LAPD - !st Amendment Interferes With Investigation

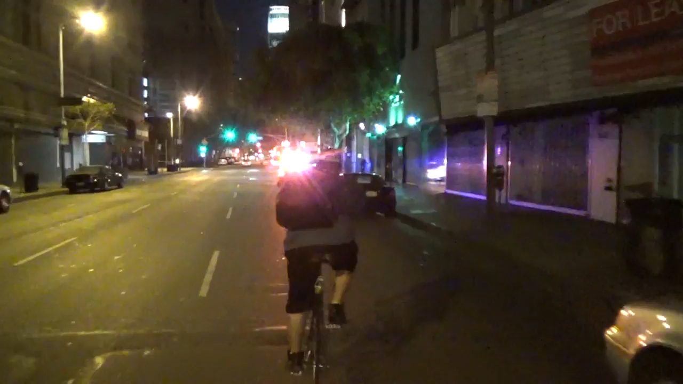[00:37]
Downtown LA We're gonna come up on the sidewalk See what's going on